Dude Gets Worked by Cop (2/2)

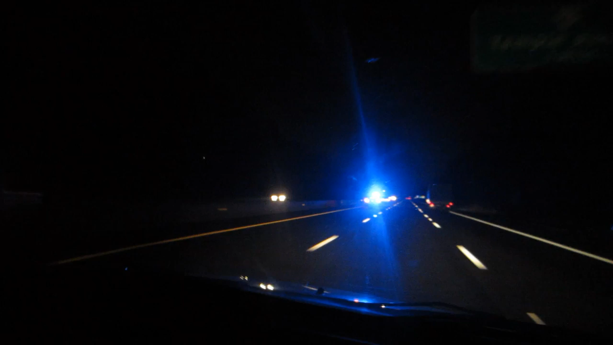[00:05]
Oh my god, I almost had a heart attack. Dude, we drove by this cop and I'm like, Oh my god, he just turned his lights on!